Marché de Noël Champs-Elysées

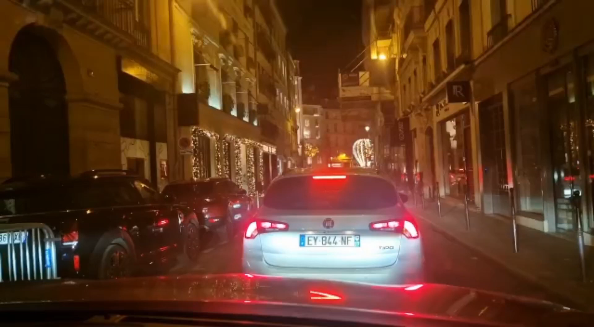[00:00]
السلام عليكم الناس الزوينين ديالنا، نتمنى تكونوا بخير بصحتنا الشتاء. نتمنى راكم تكونوا مكملين. حنا فرنسا هنا ناقص واحد ناقص ثلاثة صافي الثلج راه بان. الوغ كيما وعدتكم اليوم غنجيبكم معايا الثاني
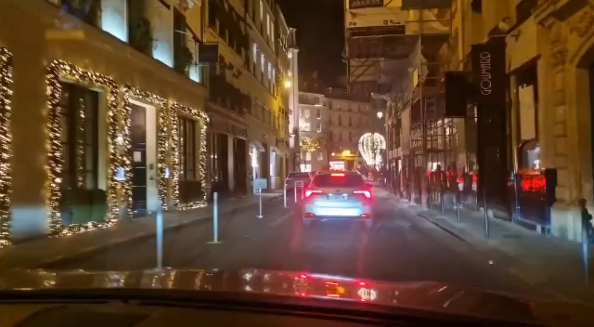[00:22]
المارشي دو نويل اللي قلت لكم كاين في تويلغي جهة